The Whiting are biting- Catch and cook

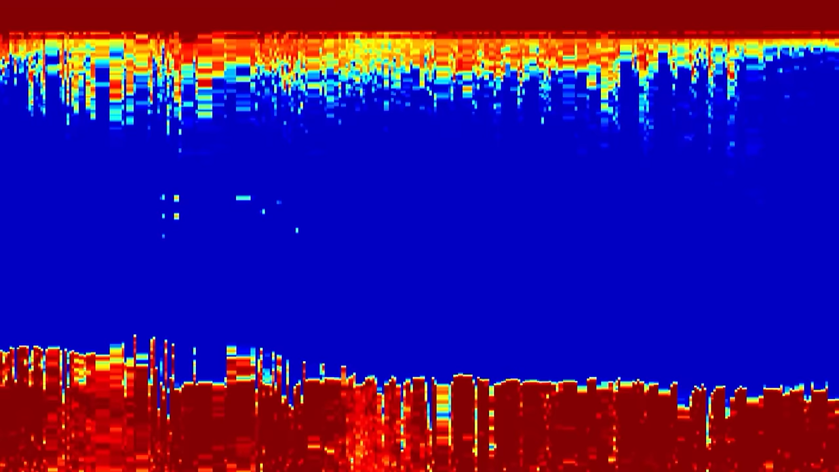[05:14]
Nothing on the lure rod, and then nothing really on the fish finder. I'm sure it would show fish on there though. It's got two hooks, so we'll give it a chance.